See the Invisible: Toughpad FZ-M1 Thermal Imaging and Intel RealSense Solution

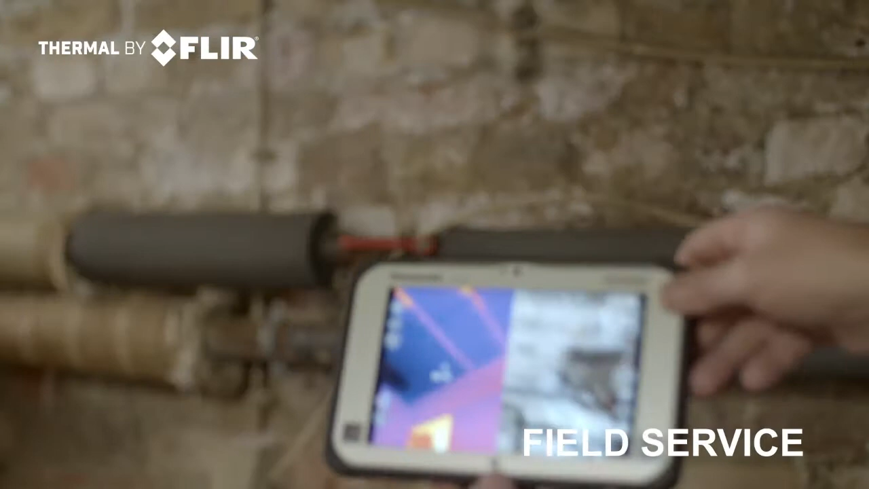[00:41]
checking the pipes if everything is working as expected.
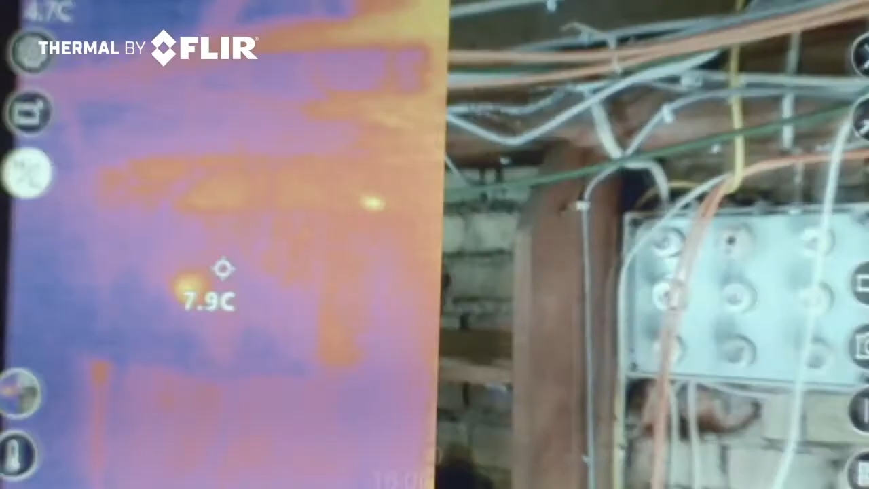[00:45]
On screen: spot 7.9°C
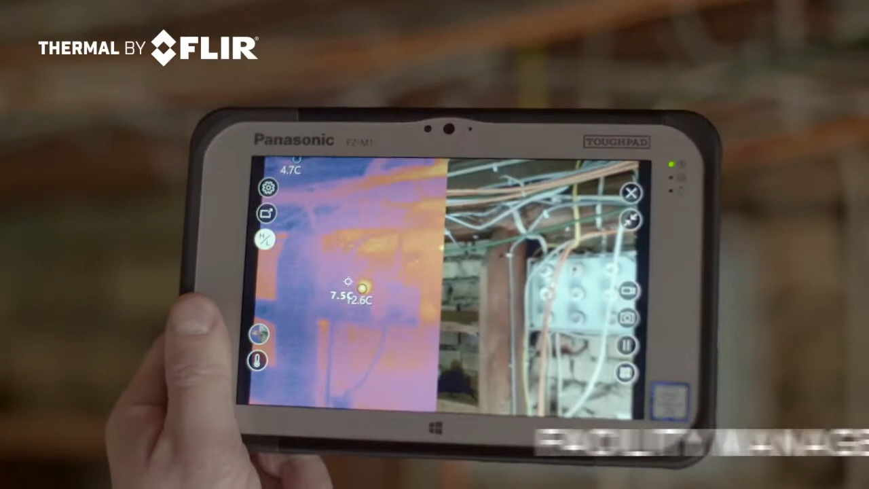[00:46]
Also, the unit can be used in the area of predictive maintenance to see if a fuse has to be exchanged in near future or not.
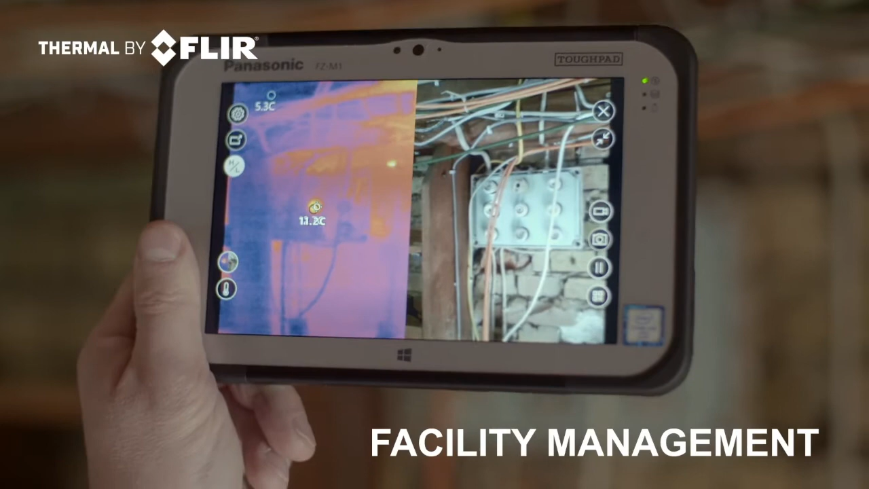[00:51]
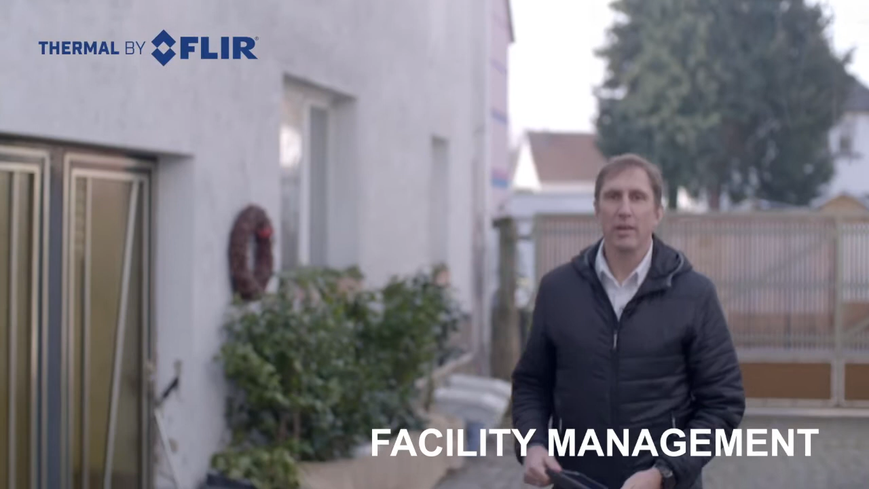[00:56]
A different scenario you can find in the facility and building management.
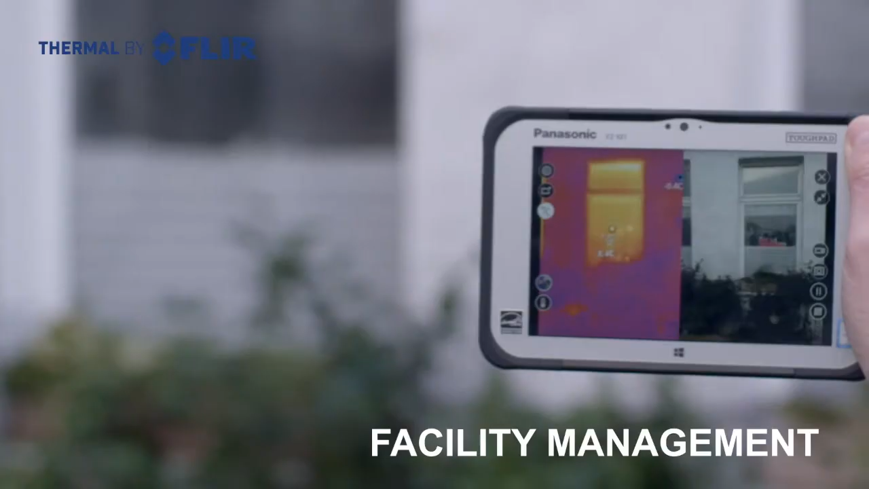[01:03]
You can see here a measurement of a window and the heat dispersion of a window.